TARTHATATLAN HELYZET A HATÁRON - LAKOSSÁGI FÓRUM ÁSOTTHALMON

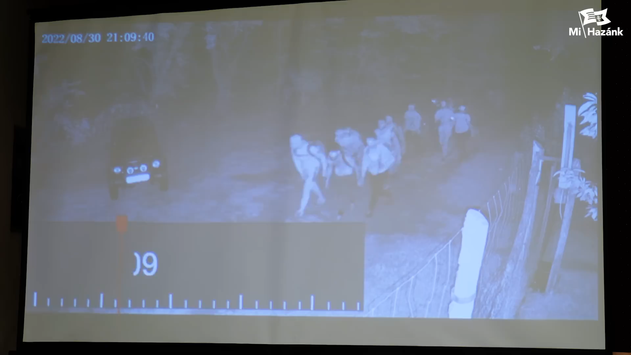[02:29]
és most már nem csak éjszaka, hanem nappal is terheli az ásot, halmi tanya világot. Itt ugye ezen a videón egyetlen egy tanyai ház előtt sétálnak el a migránsok, és itt a beugró számok jól mutatják azt,
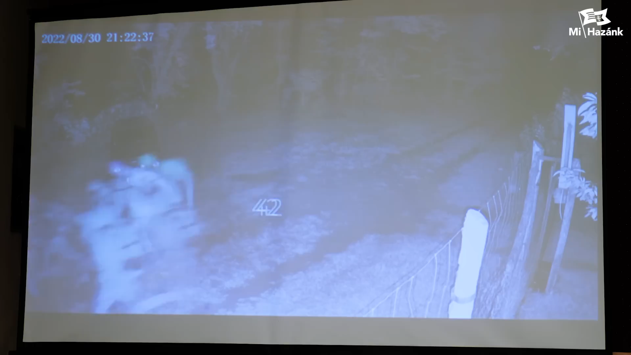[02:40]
hogy egy-egy csoport hány fő rétszámmal halad el az adott útszakaszon. Ez ugye augusztus 30-a és 31-e közötti felvétel, egy kicsit gyorsítva, összevágva.
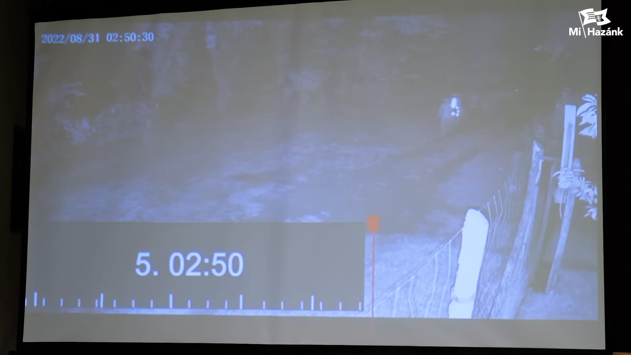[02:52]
Ami azt mutatja, hogy gyakorlatilag fő turista útvonalként áramlik át a hatalmas tömeg a településünkön. Ugye az köztudott tény, hogy Ásot-Halom 122,5 négyzetkilométer területen és közel 300 kilométer földúthálózattal rendelkezik. Tehát képzeljük el azt a fajta nyomást, amit a település elvisel nap, mint nap,